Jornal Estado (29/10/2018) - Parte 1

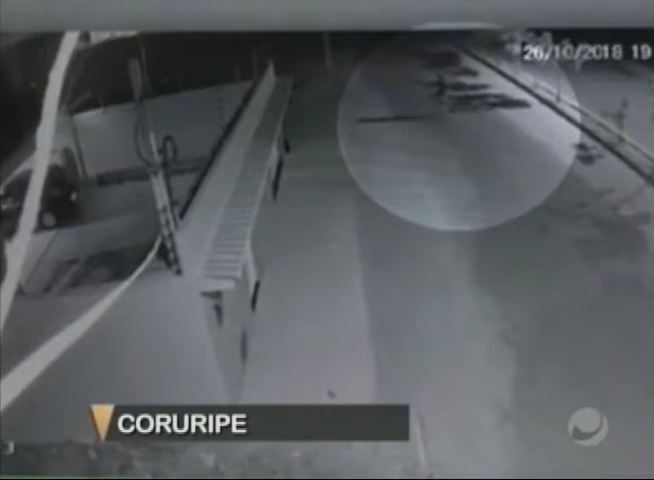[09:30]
Câmeras flagraram um assalto a uma mulher em Coruripe, no litoral sul. O homem parece estar armado. Depois do crime, ele foge. O roubo foi registrado também por outra câmera da localidade.